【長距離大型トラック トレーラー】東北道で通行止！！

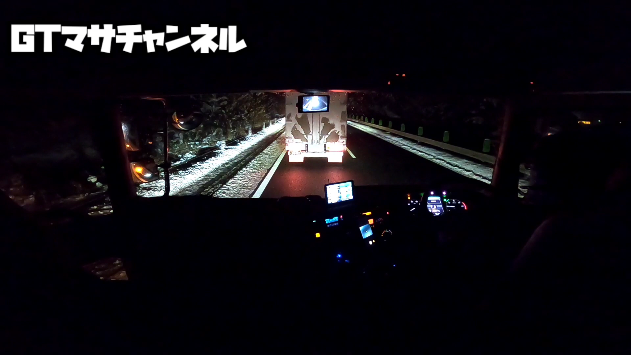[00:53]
これ止まってまったかこれ出し感やつやな仕方ないちょっと頑張ってこの渋滞はまっておきますはーいあれから40分50分経って今7時10分ですやっとね、